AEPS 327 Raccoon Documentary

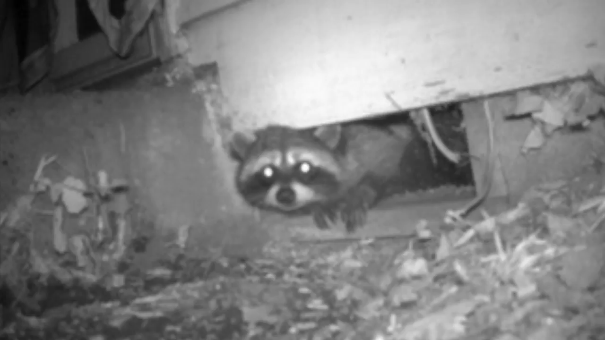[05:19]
spaces are sometimes damaged in an effort to dan beneath the house